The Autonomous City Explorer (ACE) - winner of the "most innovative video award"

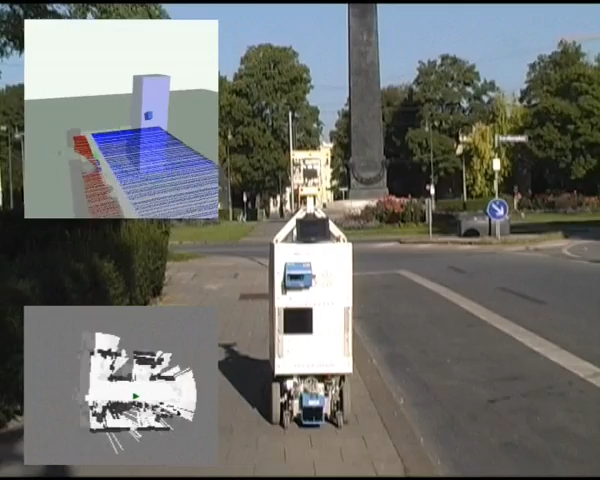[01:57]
The information from this laser is fused with the occupancy grid used for navigation.